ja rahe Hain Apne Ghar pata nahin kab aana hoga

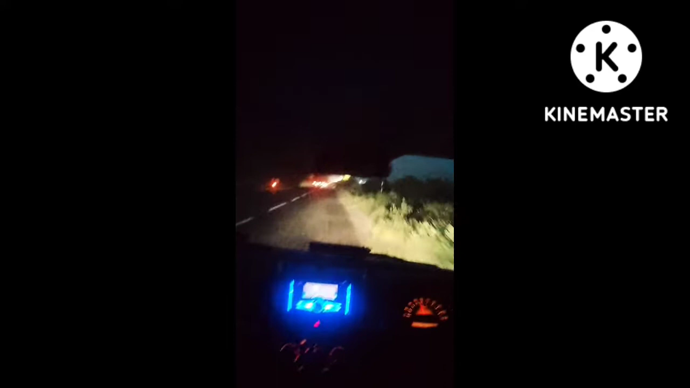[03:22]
8 बजे हम शाम में निकले थे वहाँ से, काफ़ी दूर हो जाता है।
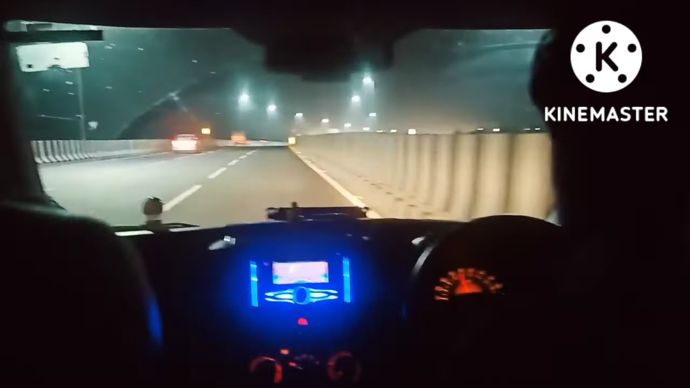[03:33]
शाम में हम निकले थे और 8 बजे पहुँचे घर पे। मैंने थोड़ी सी वीडियो शूट कर ली थी रास्ते की भी।
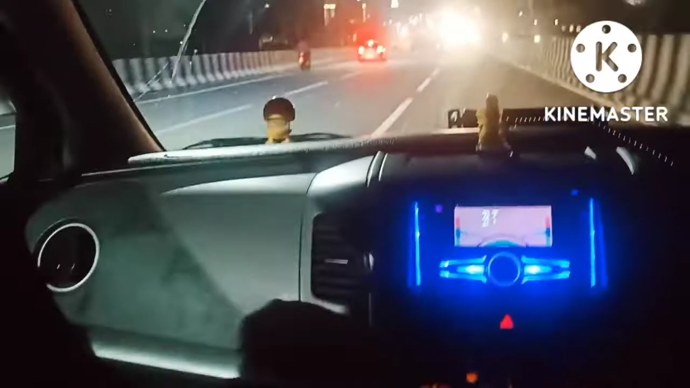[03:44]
बिलारी आ चुके हैं अपने घर, जाएंगे घर पे।